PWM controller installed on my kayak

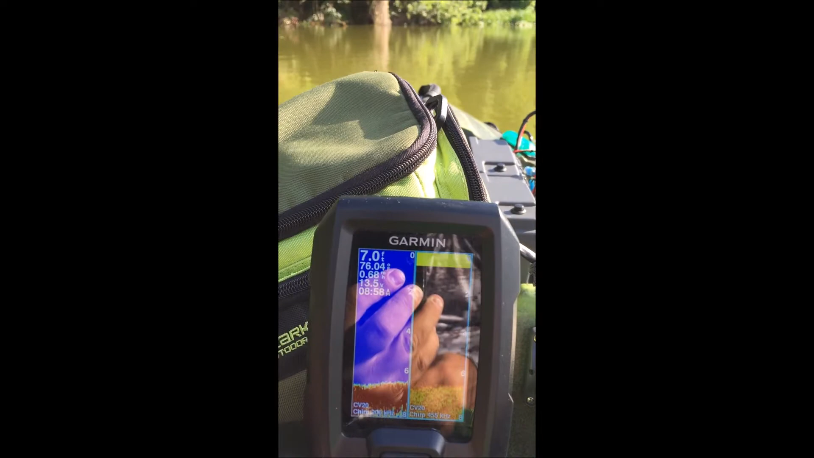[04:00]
and you see how slow I can just ease on along and the good thing about this is you know the
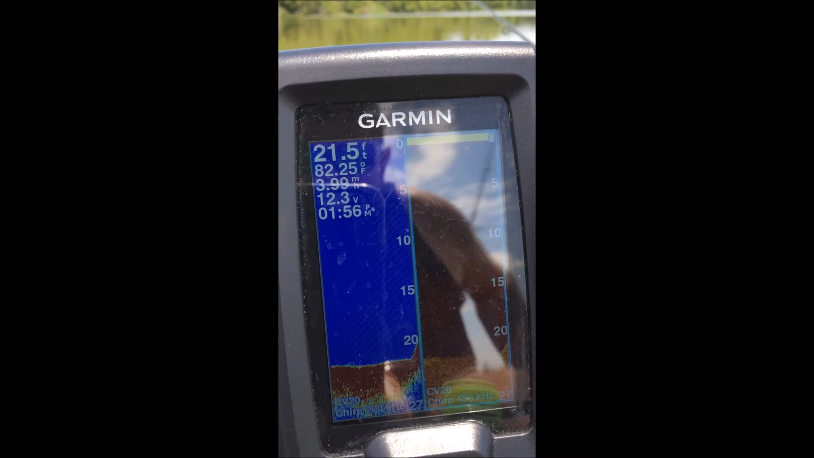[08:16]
On screen: water 82.25°F
I don't know if you see it there started out with 13.3 or 4 volts this morning
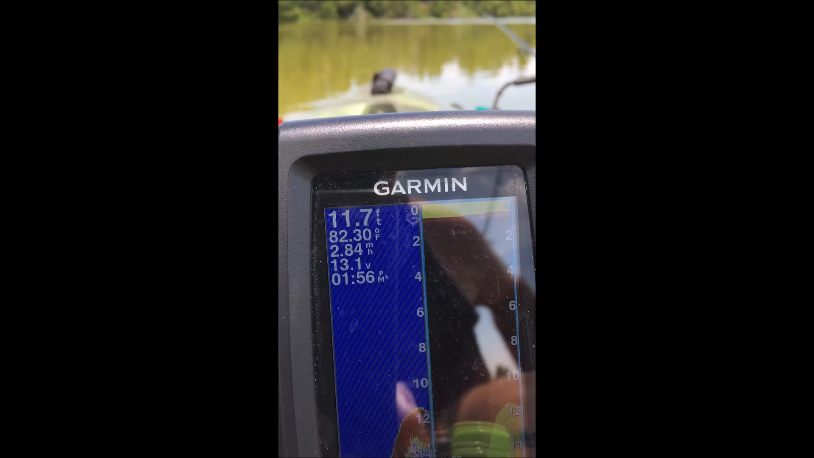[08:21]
On screen: depth 11.7 ft, water 82.30°F, speed 2.84 mph
and I'm at 13.1 13.2 right now that's five hours later and that's after going around this whole entire lake
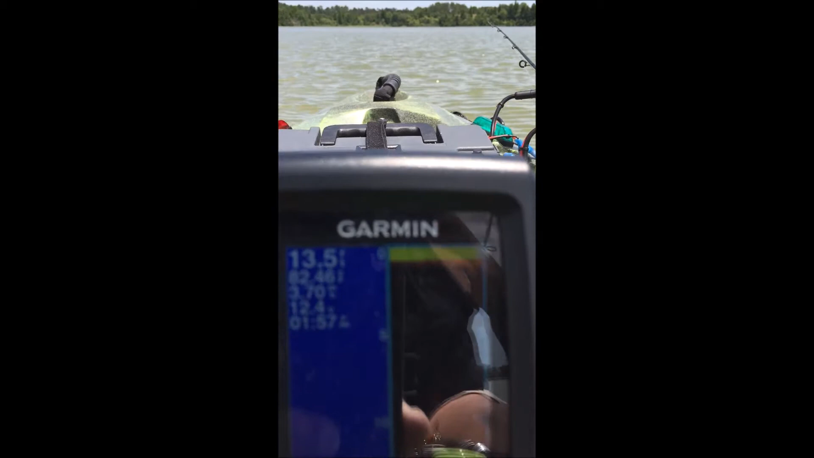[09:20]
I don't see any any issues this battery will go down to 10 volts before it will completely stop on me and I'm still at a 12.4 with it wide open that's what it cranked everything everything it's got right
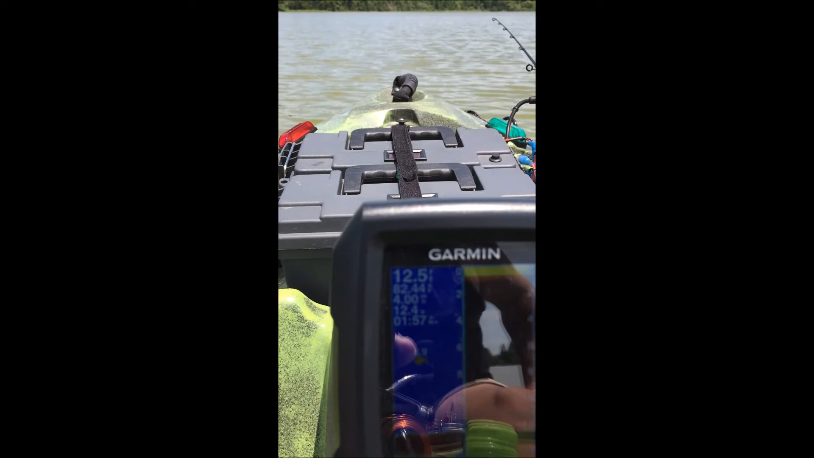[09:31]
now so I'm very happy with this thing and hopefully be